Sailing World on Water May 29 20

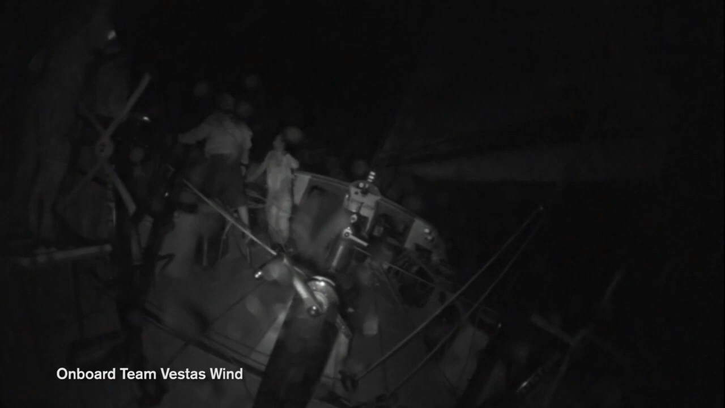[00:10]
Nine guys fight for their survival. Basically, we hit something.
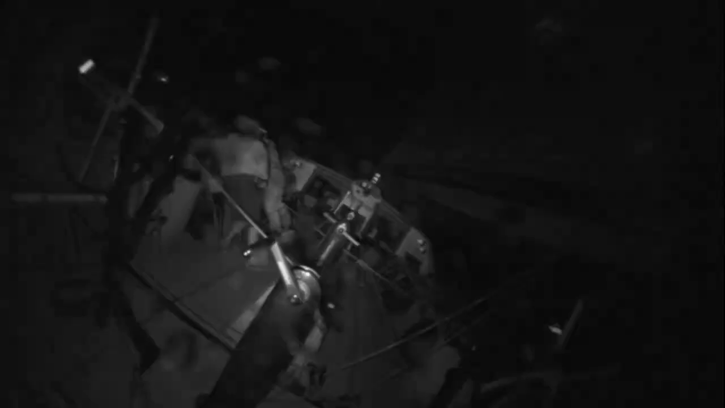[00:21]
They're wrong! Oh, where? I don't know if I was knocked unconscious.
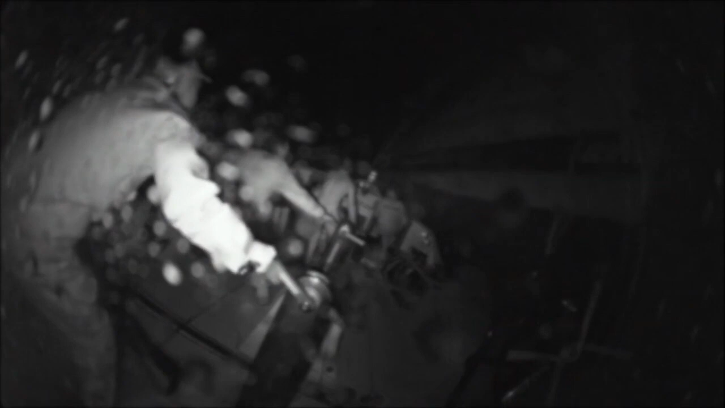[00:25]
I don't know whether something happened. And then within 10 seconds or so, there was all this crashing and grinding and stuff.
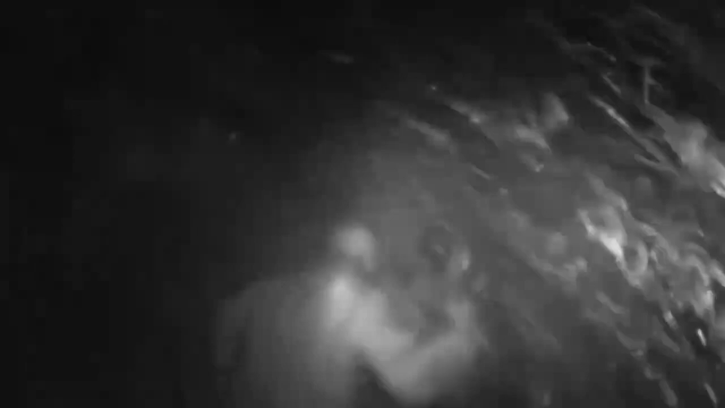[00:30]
At that point, I knew the shit was really hitting the fan. Seriously bad impacts were happening.
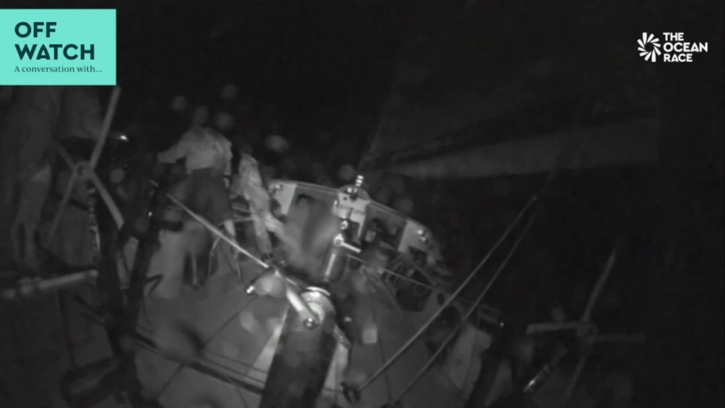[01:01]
local time on November 29, 2014, Team Vestas Wind slammed into a coral reef, part of an archipelago named St.